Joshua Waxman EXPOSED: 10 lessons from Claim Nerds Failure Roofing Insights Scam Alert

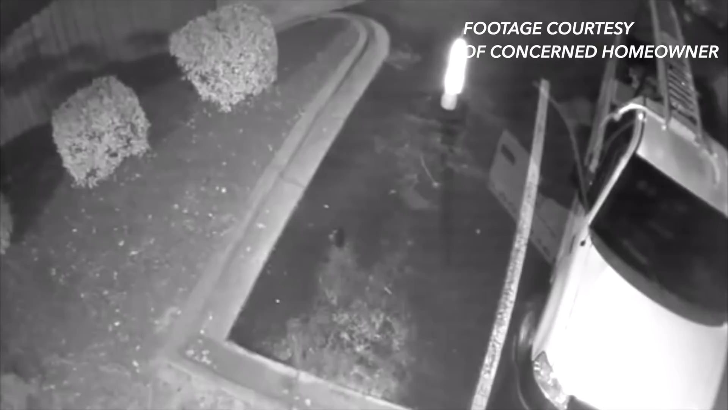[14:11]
we do see him and her together in one shot uh we also see that action is taking place at three o'clock in the morning he's out of town there's no business for him to be even in such a place right but he spent pretty much entire night there and it's not